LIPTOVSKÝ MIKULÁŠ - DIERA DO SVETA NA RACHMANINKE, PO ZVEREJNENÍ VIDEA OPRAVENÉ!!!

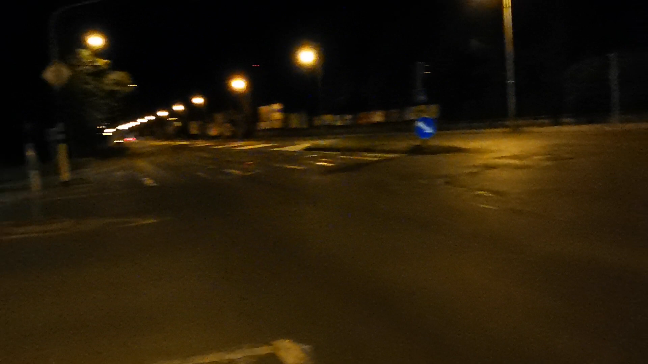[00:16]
Tá cesta je tam hrozná, ale predo mnou sa nachádza nie kanál, ale takáto veľká jama.